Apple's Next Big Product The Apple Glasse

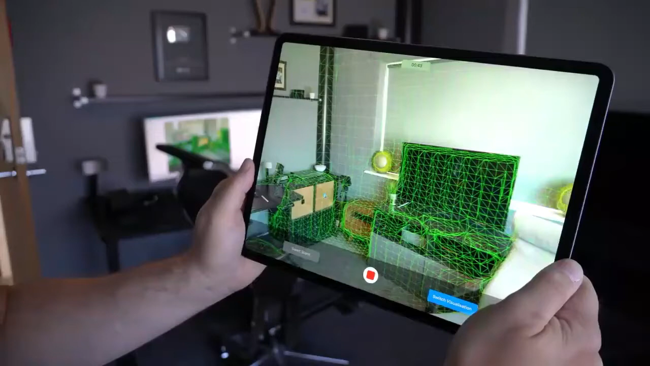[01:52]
The LiDAR found inside of Apple's latest products gives us a great look as to what we can expect to find inside the first gen of Apple Glass.